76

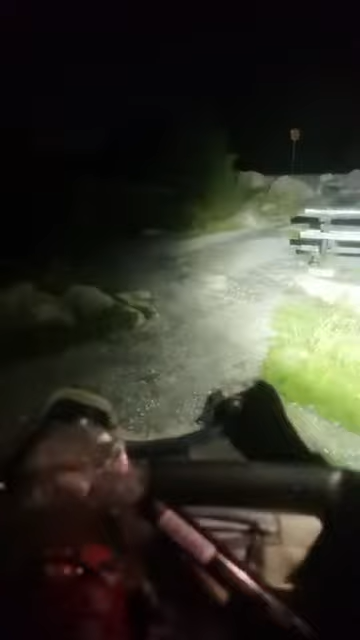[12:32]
Nee. Da vorne. Und da geht die Straße bestimmt hoch. Vor allem tiefer Schotter.